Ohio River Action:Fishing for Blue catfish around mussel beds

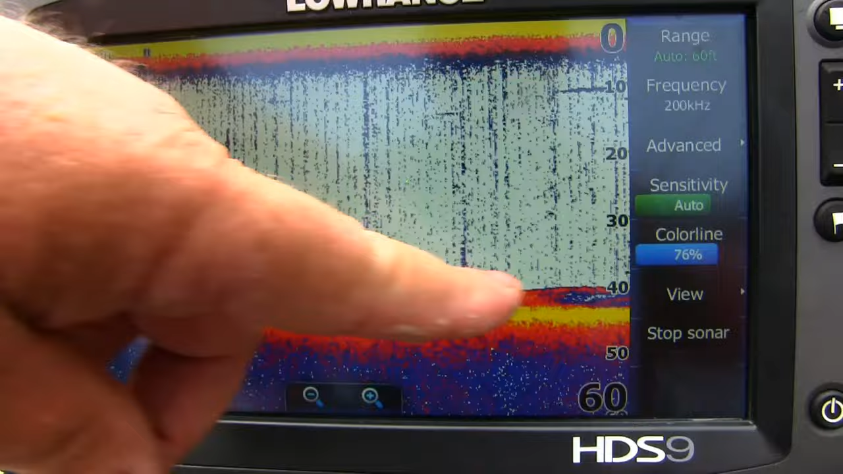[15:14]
And we got some structure coming up too. Structure or maybe some wood cover, I'm not sure just yet. We might be able to put it on that downs can.
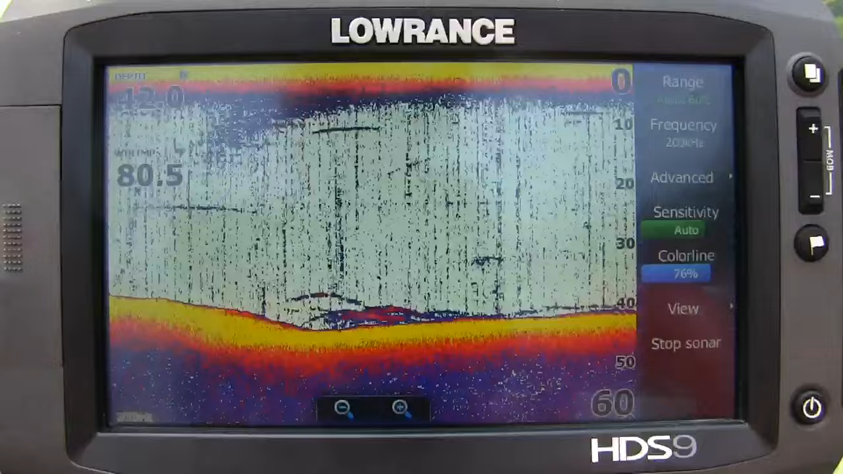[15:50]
There's another nice fish hanging around some kind of cover down there.
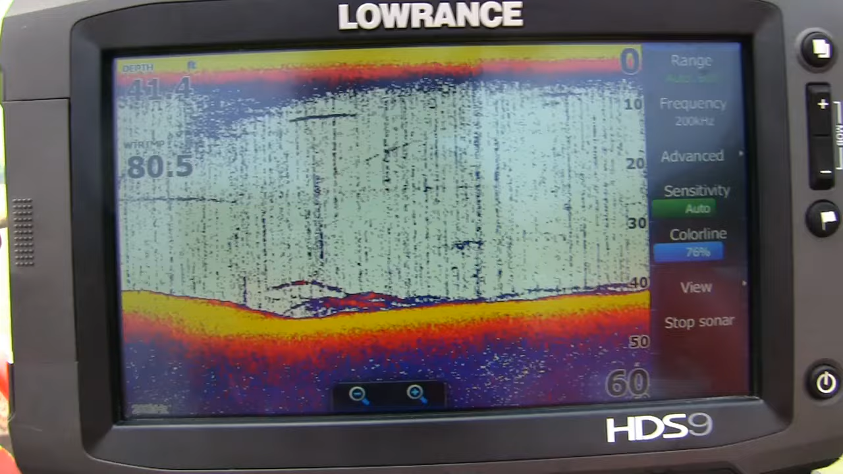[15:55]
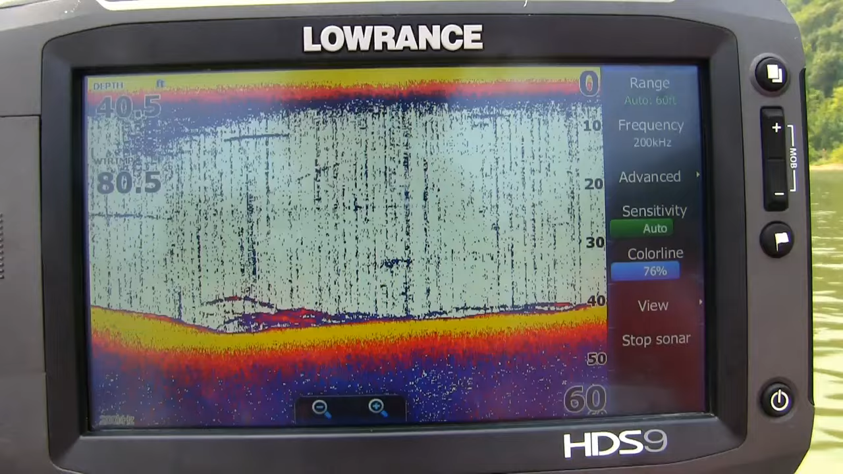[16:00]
Maybe we'll drag one of these lines across it. That's a fish, boys.